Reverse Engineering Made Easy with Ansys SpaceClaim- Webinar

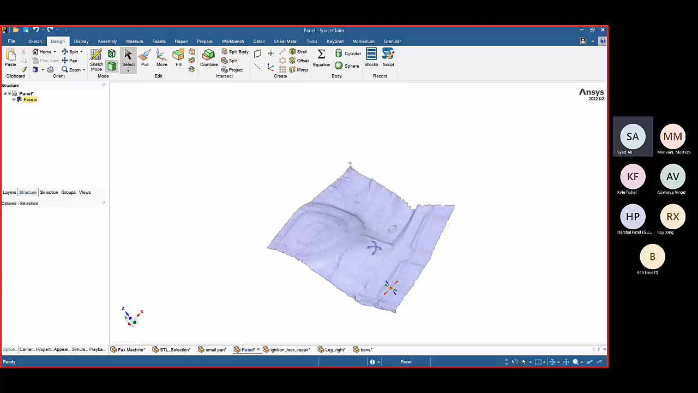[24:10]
So how would you create a solid or say a dye for this?
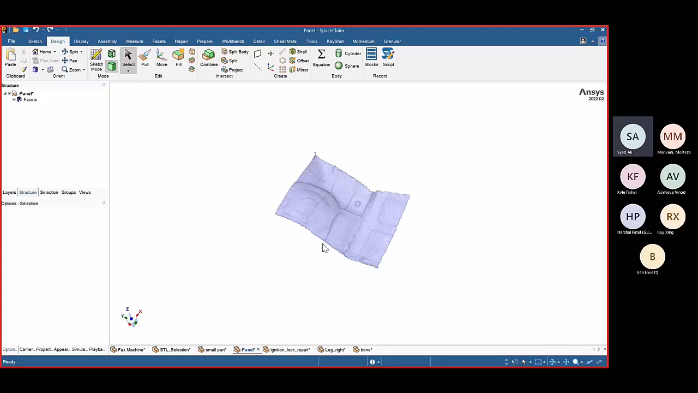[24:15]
So this is complete faceted body. It will be quite difficult to just play around with this. But for this too, we have a certain kind of tool which is quite handy. We just go into the tools. There's something called skin surface.
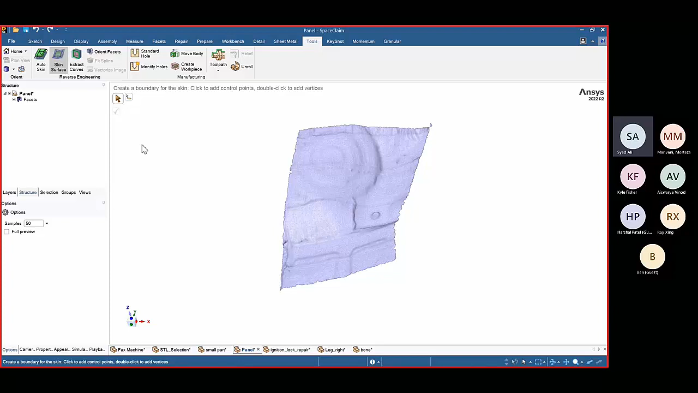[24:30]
So if I just click on skin surface, I can just select the areas which I want to extract. Now there will be this rectangular part that have been generated, right?
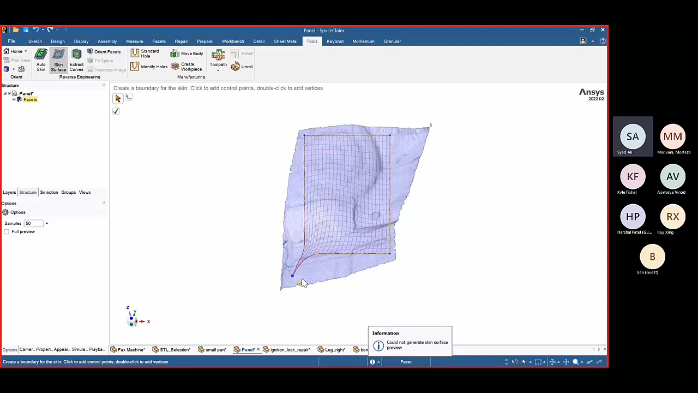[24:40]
So this rectangular part that have been generated will capture the detail of this faceted geometry.
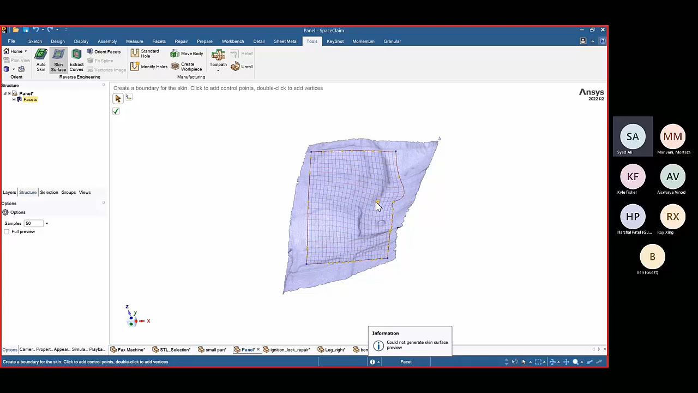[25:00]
And these are the control points which can be changed to increase or decrease the orientation of the facets. So let's say if I have selected these and the one way was to just grab select.
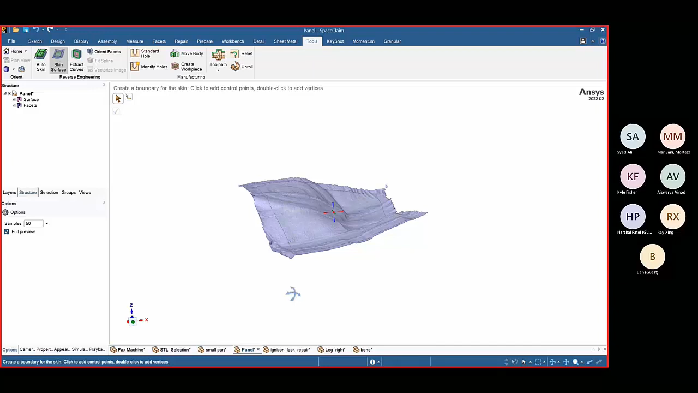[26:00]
So the patch surface has been created. So if I just hide the faceted body, now this surface has been created.
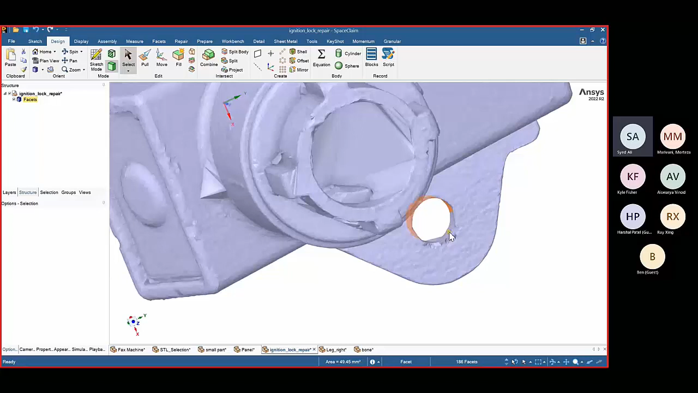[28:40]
So let's select first facets, some facets from here, and some facets from here.
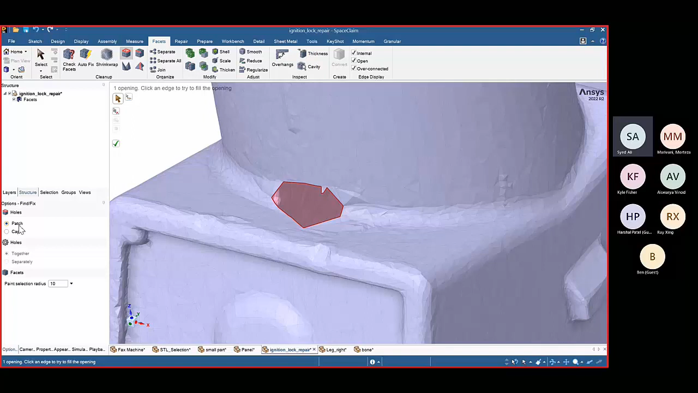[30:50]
It will automatically detect what kind of face that we have selected. So it have found one area and there are two options to fill those holes. Either we want to fill a patch or we want to fill as a cap. So say I want to fill as a patch. I will click the check mark.
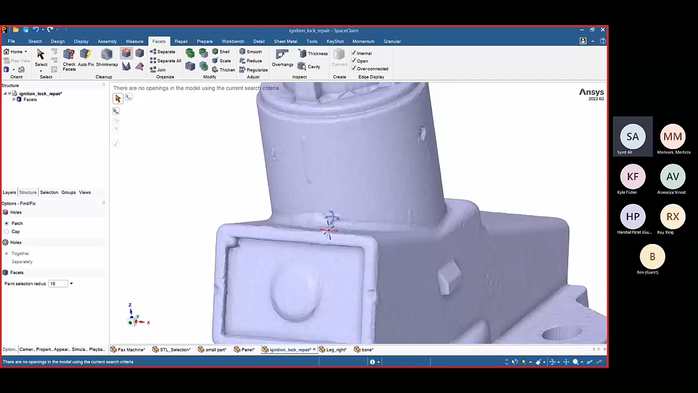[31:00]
Now the edges have been reduced quite significantly. Let's say I further want to smooth this thing. So something is called smooth.
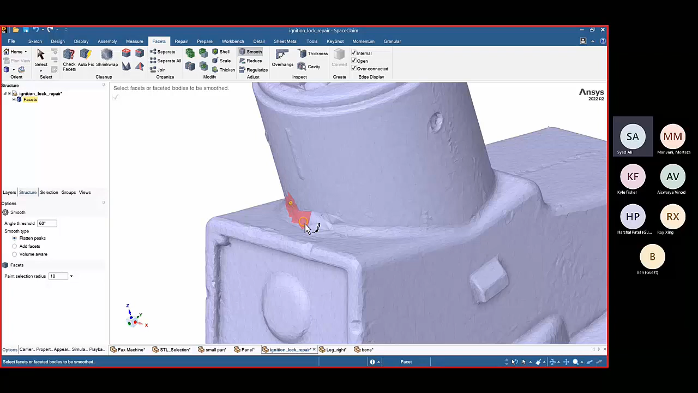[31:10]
So you can just click on smooth and select the facets which I want to smoothen off. Now with smoothening we have three things that can be done. One is that we can flatten the peaks.
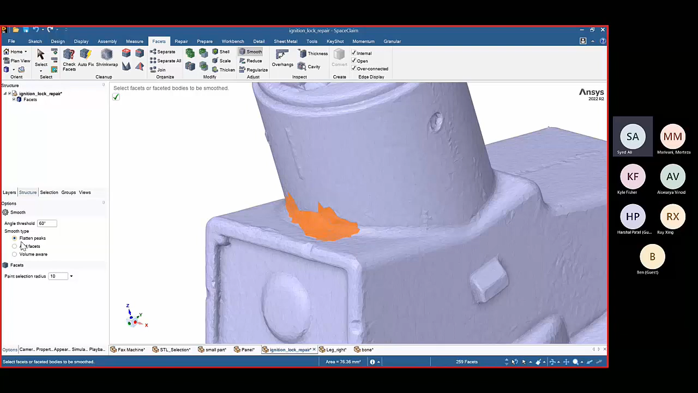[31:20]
First thing. Second thing is we can add the facets. Right. So let's say flatten the peaks. Let's click the check mark. So what it will do? It will try to flatten the peaks that are in here.
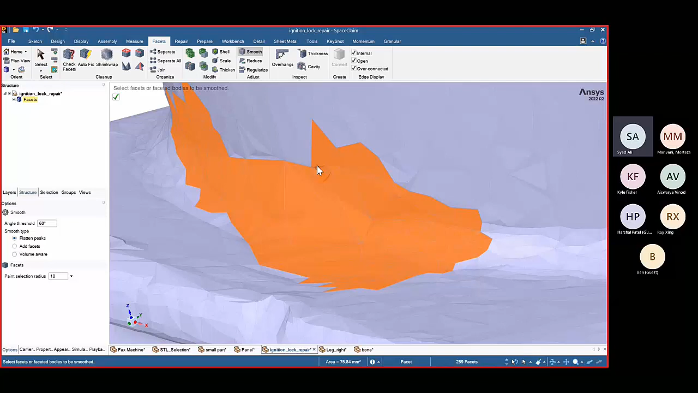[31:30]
So that it's not that much itchy tag. Now if say I want to add the facets. I can click and add facets and click the check mark.
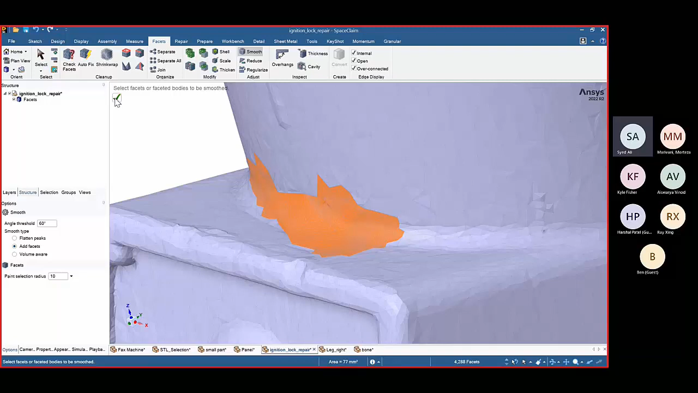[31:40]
Now it will increase the facet density over this area. To make it a bit smoother. Okay.